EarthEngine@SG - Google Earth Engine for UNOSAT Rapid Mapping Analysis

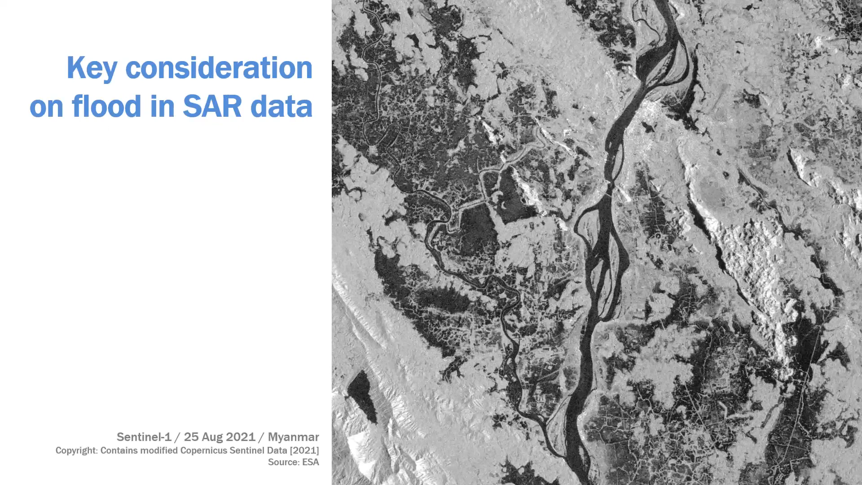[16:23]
about technical things regarding about the key consideration on flood inside data. So I using here the Sentinel-1 acquired on 25 August in Myanmar. In these images, you see a lot of flood showing here,
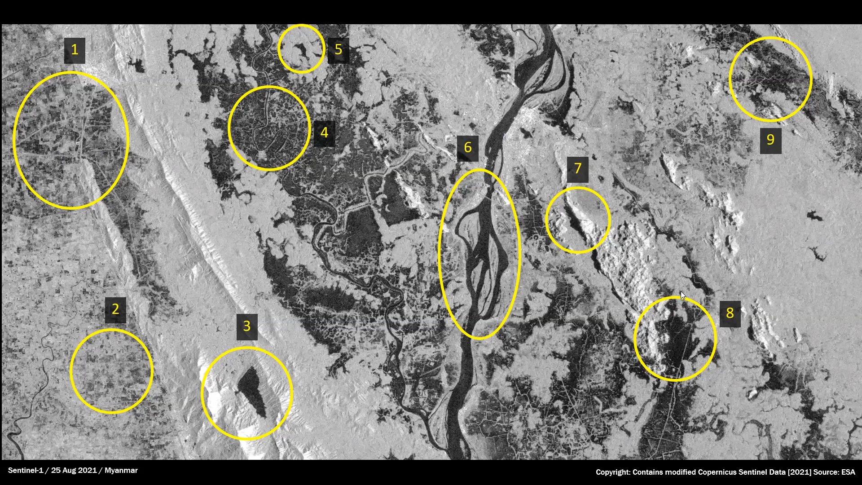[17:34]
And number eight is quite obvious, showing this is a new water surface, near that. So I will show you the answer first.